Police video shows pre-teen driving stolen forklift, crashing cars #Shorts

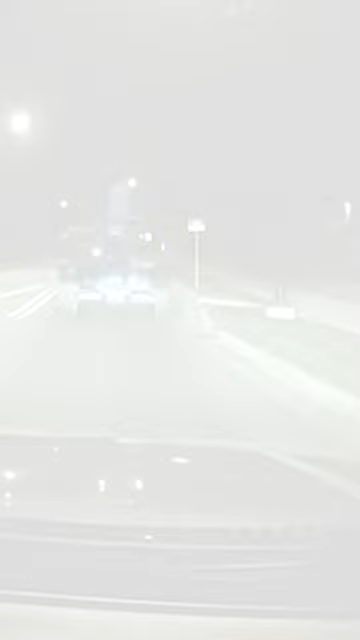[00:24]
Looks like he's gonna possibly ditch you. He's on the sidewalk now.